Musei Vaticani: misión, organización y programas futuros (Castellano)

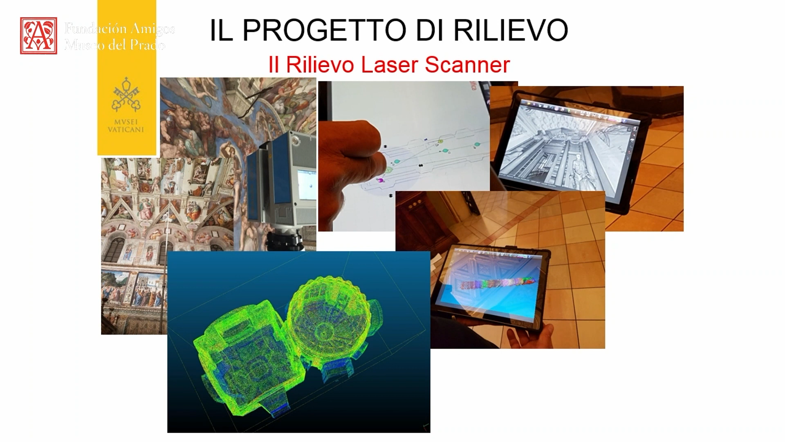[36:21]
y el levantamiento de todos los espacios expositivos y no expositivos, lugares de trabajo,
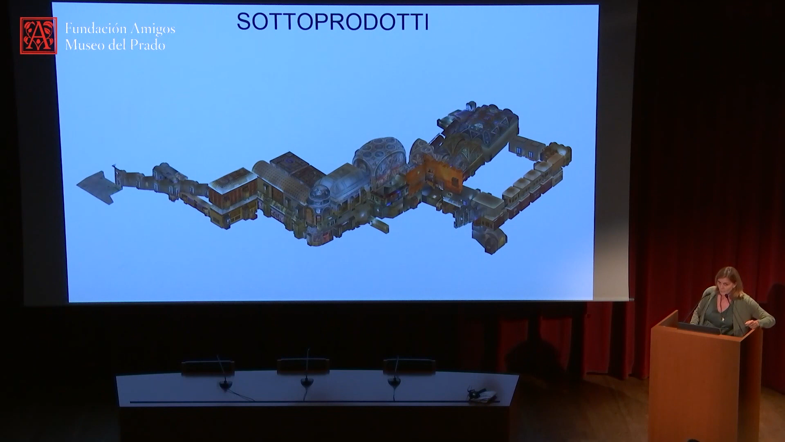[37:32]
aquí tenemos estos espacios, los subproductos se llaman, aquí uno puede entrar dentro de la capilla Sixtina haciendo un tour virtual a través de la página web,